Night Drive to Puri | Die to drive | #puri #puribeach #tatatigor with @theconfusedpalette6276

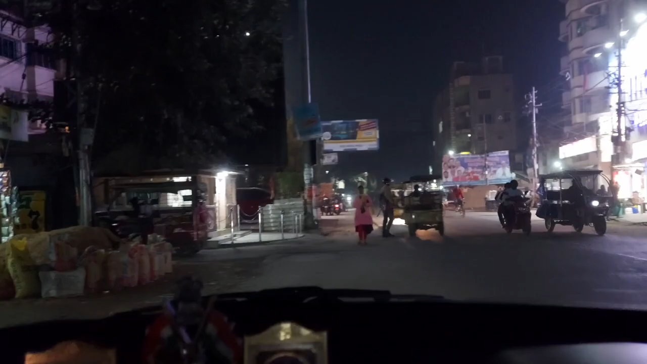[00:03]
হ্যালো অল, আজকে 6th of January, ওয়েলকাম টু ডাই টু ড্রাইভ। এখন বাজে সময় হচ্ছে ঘড়িতে 9টা বাজে ঠিক।
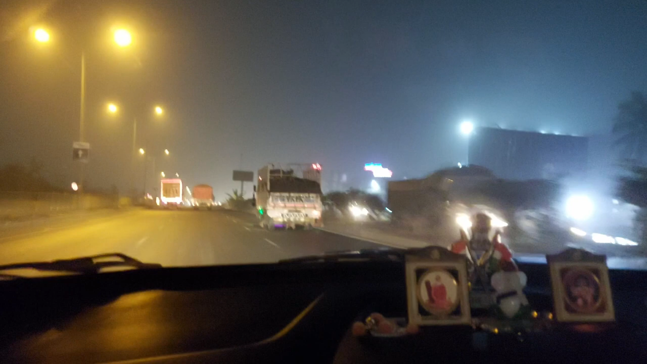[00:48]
তো সবে এইমাত্র সলপ থেকে জ্যামটা আমরা জাস্ট ক্রস করলাম।
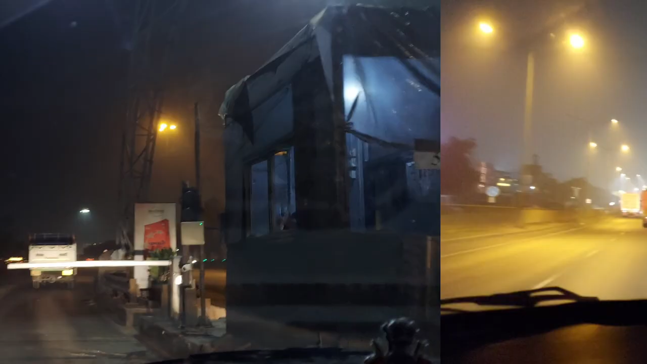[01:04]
আচ্ছা, এটা আমাদের হচ্ছে 1 নম্বর টোল।
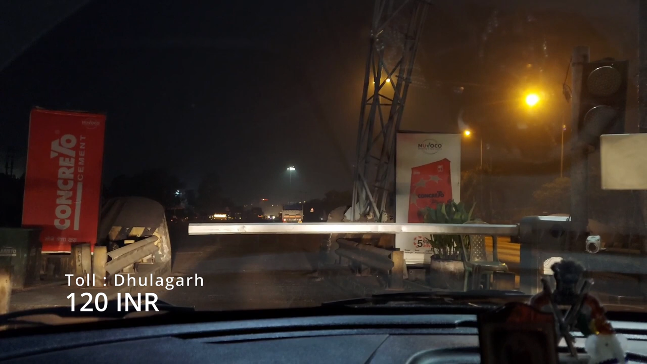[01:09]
এটা আমরা এখন ধুলাগড় টোলে চলে এসেছি। এর প্রাইস হচ্ছে 120 টাকা।
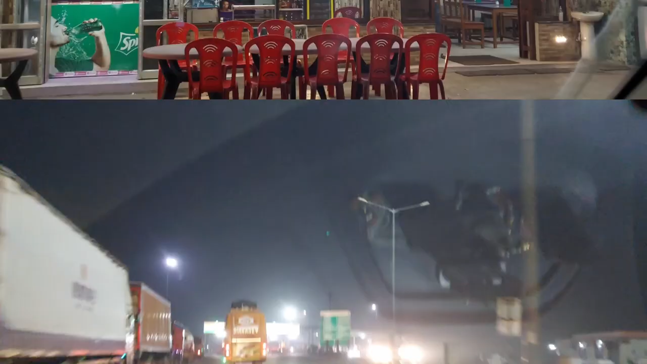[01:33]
তো আমরা 12টা নাগাদ কোলাঘাট থেকে ডিনার সেরে বেরিয়ে এখন আমরা রয়েছি ডেবরা টোলে।
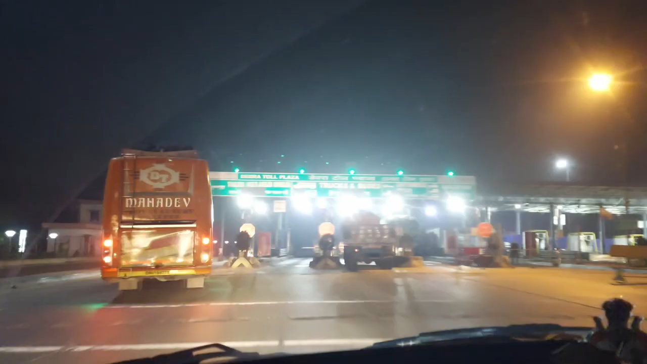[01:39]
আর এইখানে টোল প্রাইস যেটা রয়েছে আমরা কিন্তু স্ক্রিনে মেনশন করে দিয়েছি,
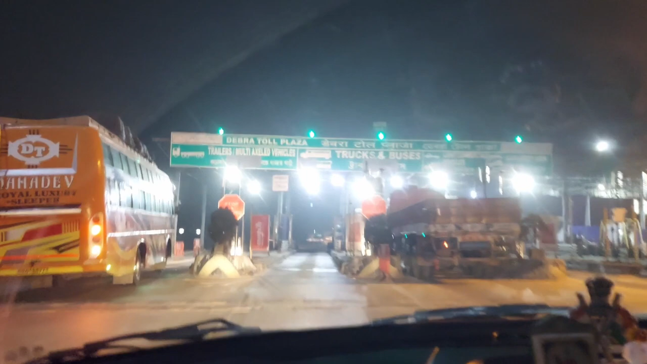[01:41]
তো তোমরা একটু দেখে নিও।
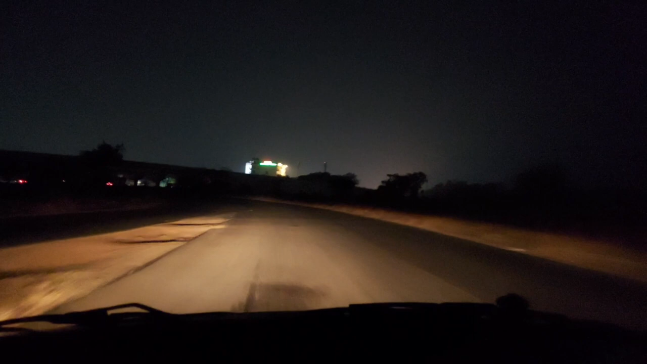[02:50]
এটা হচ্ছে আর উপরের ওই রাস্তাটা বাঁদিক থেকে উপরে গেলে হচ্ছে খড়গপুরের দিকে।
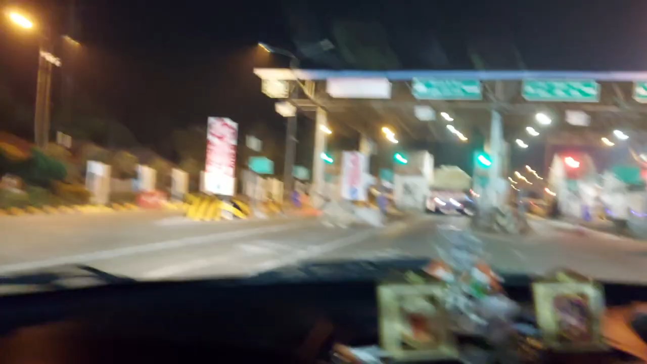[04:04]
এখন বাজে 1:04, আমরা 3 নম্বর টোল এখন ক্রস করছি। তোমরা দেখতেই পাচ্ছ, এইখানে টোল প্রাইস কি পড়ছে আমরা কিন্তু সব মেনশন করে দিয়েছি স্ক্রিনে, তো তোমরা একটু চেক করে নিও।
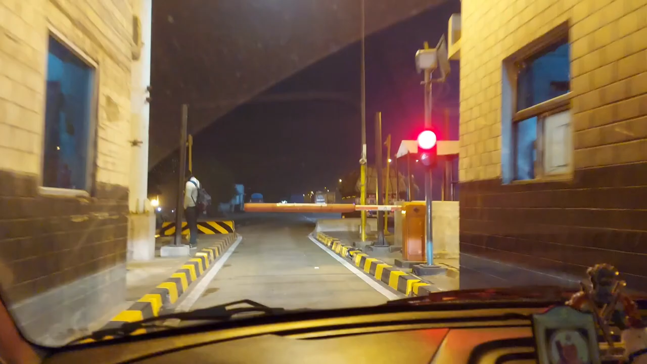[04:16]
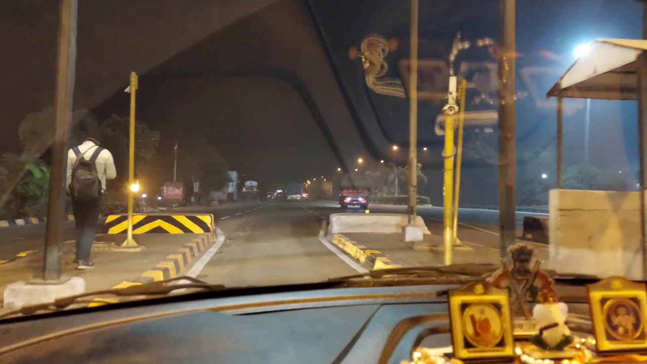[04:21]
তো আজকে ট্রিপের আমরা এটা 3 নম্বর টোল ক্রস করলাম, তো চলো দেখতে থাকো।
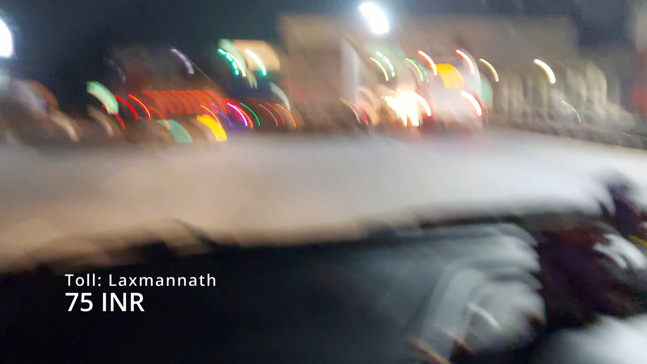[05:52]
এই টোলে টোল প্রাইস কত কি রয়েছে আমরা কিন্তু সব স্ক্রিনে মেনশন করে দিয়েছি এবং ডেসক্রিপশনেও রয়েছে,
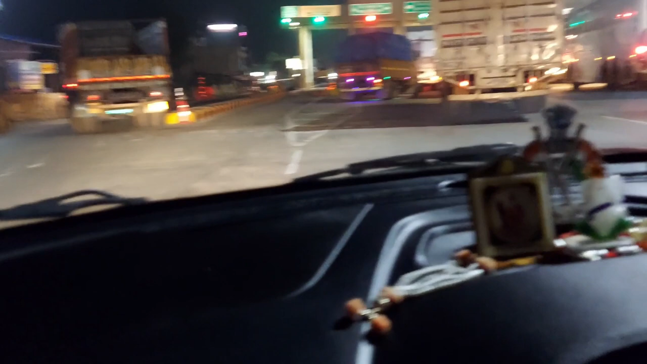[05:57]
কারোর যদি কোনো প্রবলেম হয় তারা কিন্তু ডেসক্রিপশন থেকেও দেখে নিতে পারো। তো এটা কিন্তু আমাদের আজকের ট্রিপের 4 নম্বর টোল।
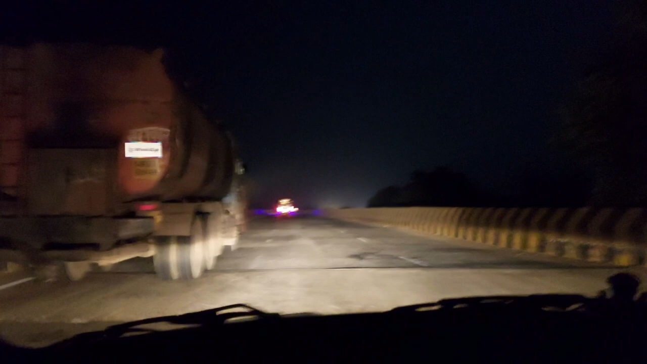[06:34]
এখন আমরা ক্রস করছি ম্যাপে যেটা দেখাচ্ছে সুবর্ণরেখা নদী, আমরা সুবর্ণরেখা নদীর উপর থেকে এখন ক্রস করছি। আর আমাদের ডেস্টিনেশন দেখাচ্ছে
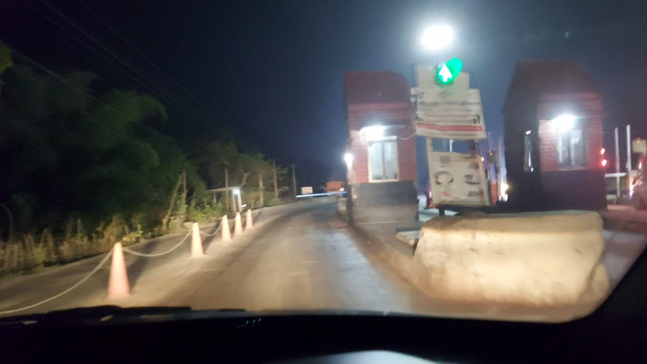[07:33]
এখন ঘুরিতে বাজে 3:30, এটা হচ্ছে আমাদের 5 নম্বর টোল। আর অ্যাজ ইউজুয়াল আমরা টোলের প্রাইসটা স্ক্রিনের মধ্যে দেখিয়ে দেবো।
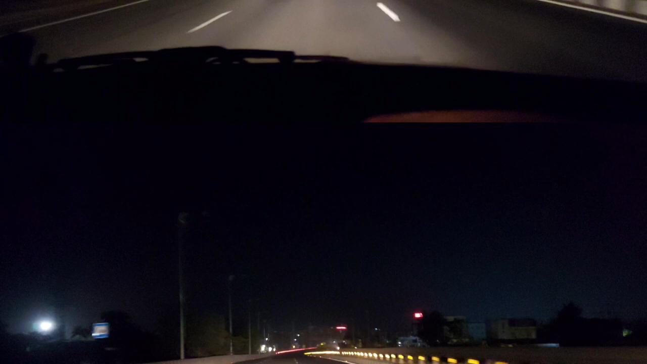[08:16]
আমরা অনেকক্ষণ ভদ্রক দিয়ে আমরা পাস করছি, তো আগেরবার যখন এসেছিলাম তখন অনেকগুলো ডাইভার্সন ছিল,
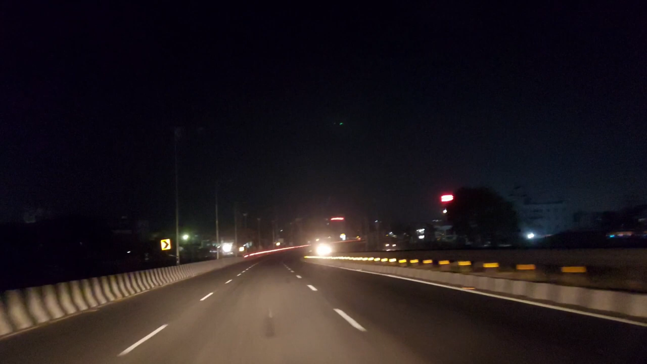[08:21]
এখন দেখছি যে ডাইভার্সনের কাজগুলো প্রায় অলমোস্ট কমপ্লিট হয়ে গেছে। আর রাস্তা খুব ভালো অবস্থা, খুব সুন্দর রাস্তা ভদ্রকের।
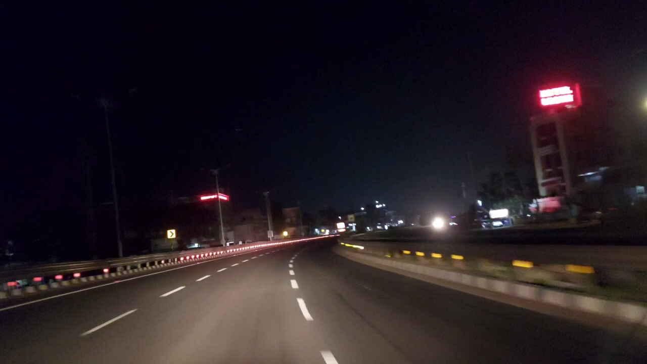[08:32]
এখন ঘুরিতে বাজে 4:46 আর গুগল ম্যাপে দেখাচ্ছে আর বাকি 3:17, 189 কিলোমিটার রিমেনিং। আর 8টা 3 বলছে পৌঁছাবো, ওই 8টা 3 থেকে 8:30 মধ্যে আমরা পৌঁছে যাবো যদি এখনও যদি ব্রেক যদি না নেওয়া হয়। সামনে আমার ডাইভার্সন আছে কিন্তু ডাইভার্সনের কাজ অনেক কমপ্লিট হয়ে গেছে।
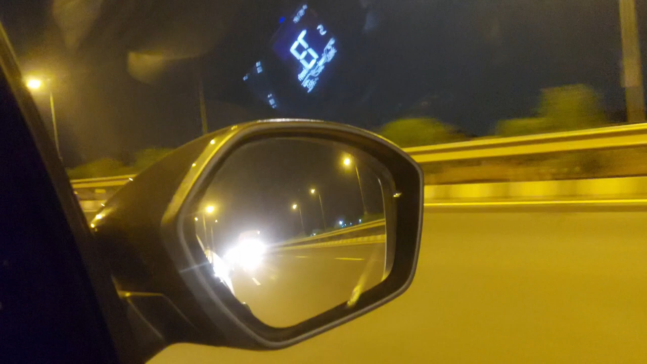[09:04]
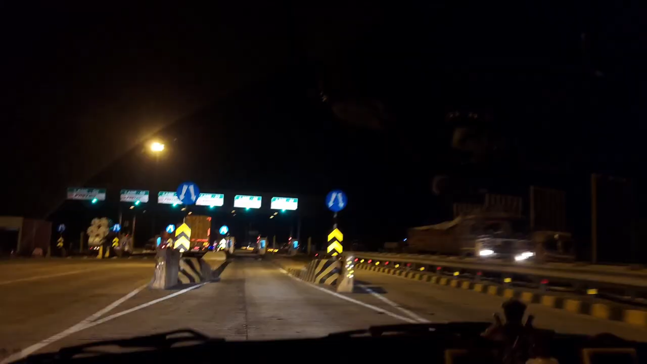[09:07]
এখন প্রায় 5:16 বাজে, এখন ঘড়িতে বাজে 5:16, আমরা 6 নম্বর টোল ক্রস করছি।
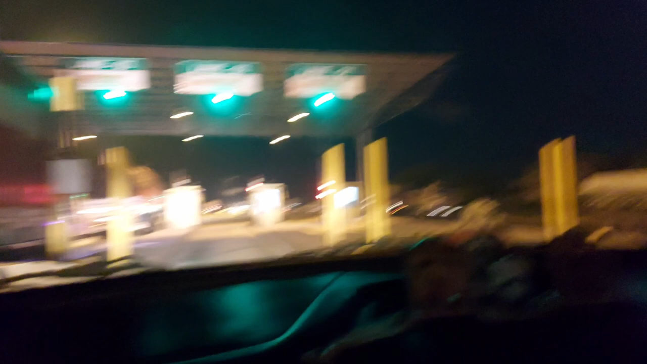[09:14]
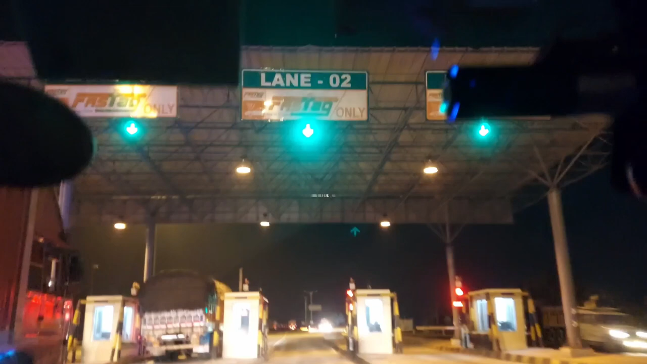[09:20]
এই ট্রিপে এটা আমাদের 6 নম্বর টোল।